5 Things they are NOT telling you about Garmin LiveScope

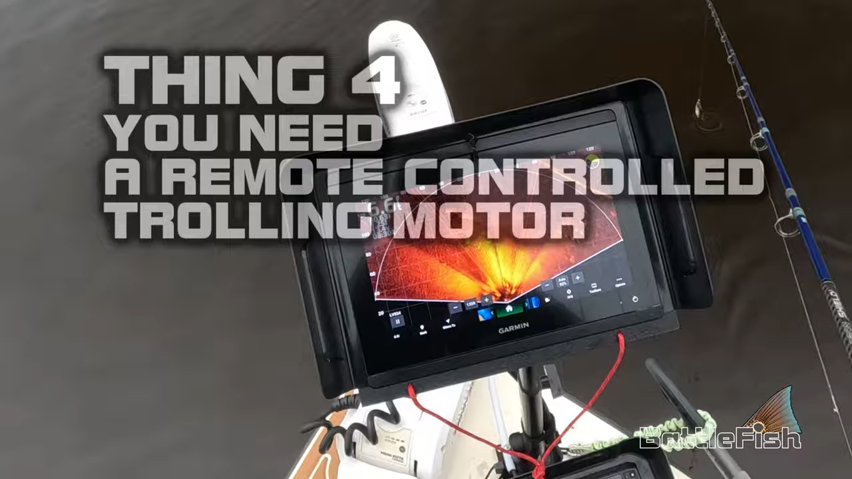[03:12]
You need a remote-controlled trolling motor to be able to track fish once you find them or to search for fish.
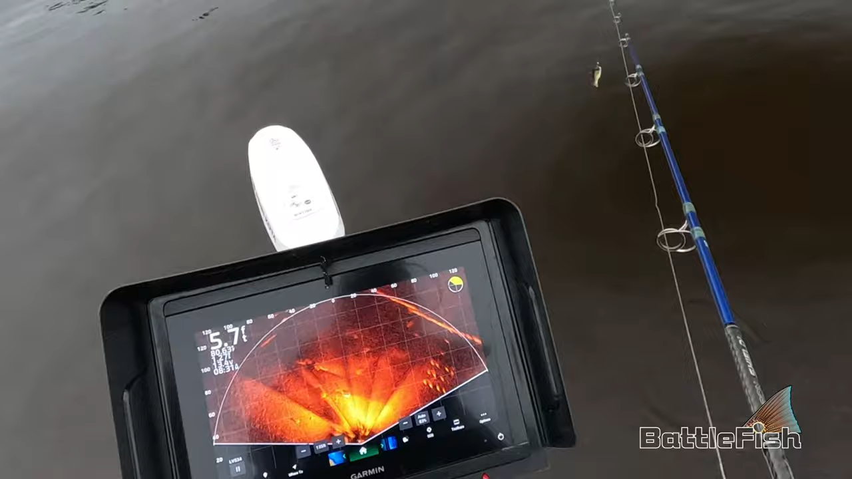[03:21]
Using your trolling motor to troll an area hunting for fish, oftentimes you need to stop and turn around, and with wind and current, it can be very difficult to stay on the target fish.